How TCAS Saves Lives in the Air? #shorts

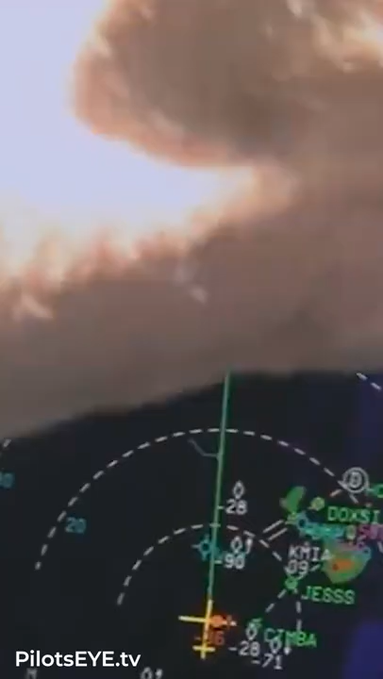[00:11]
One example is an independent collision avoidance system known as TCAS,
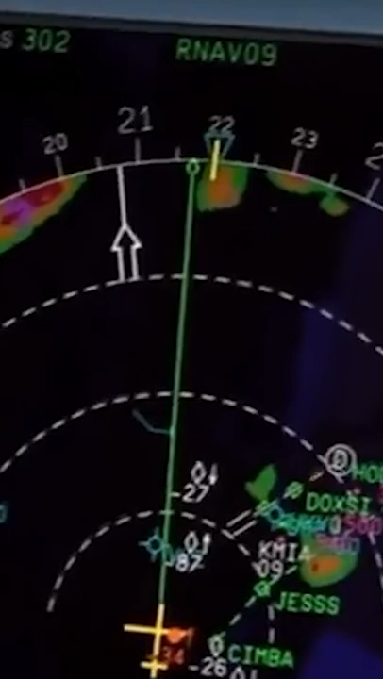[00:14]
the Traffic Collision Avoidance System.
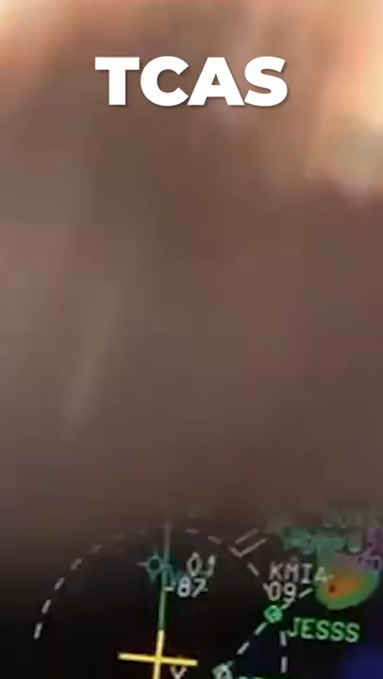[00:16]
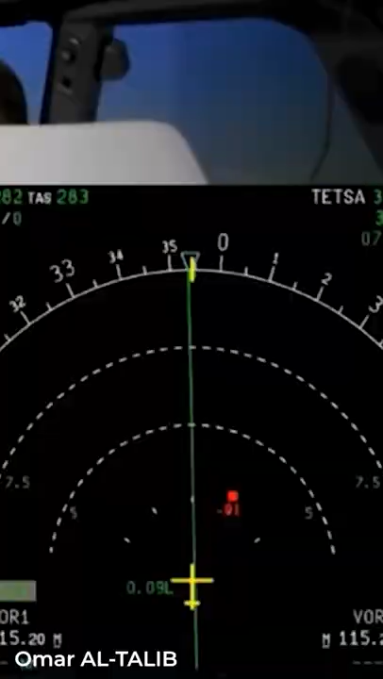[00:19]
Its purpose is to minimize the risk of mid-air collisions between aircraft.
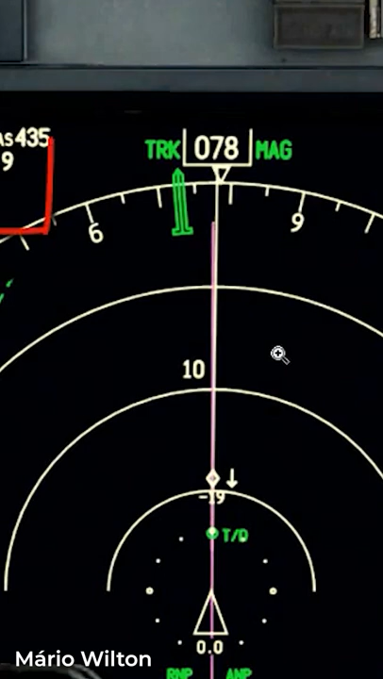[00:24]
The International Civil Aviation Organization requires all aircraft with a capacity of more than 19 passengers to be fitted with this safety measure.
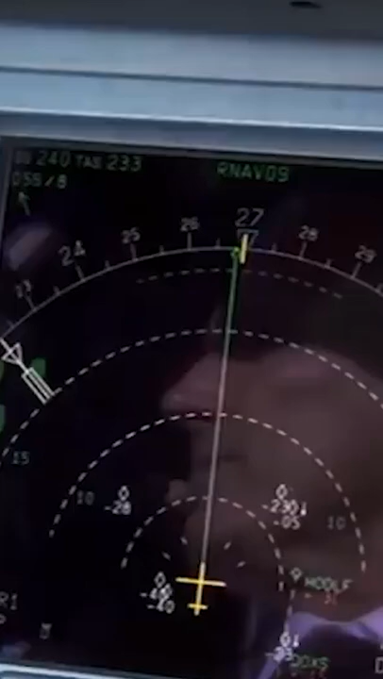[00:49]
It does so by constructing a three-dimensional map of the airspace through which the aircraft is traveling.
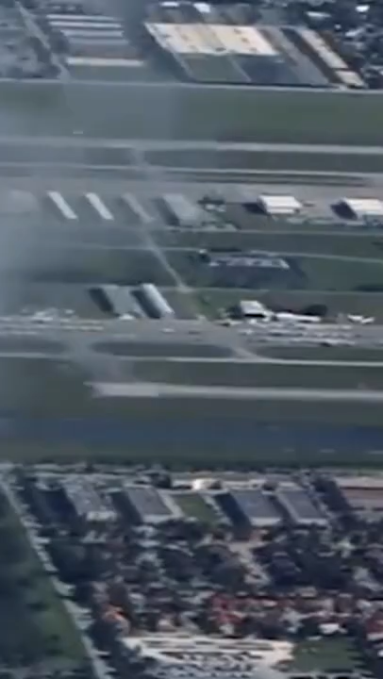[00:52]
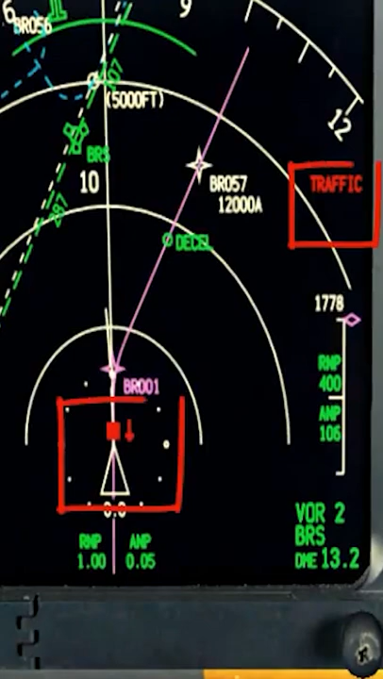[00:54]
In detecting other aircraft's transponder signals, it can foresee potential collisions.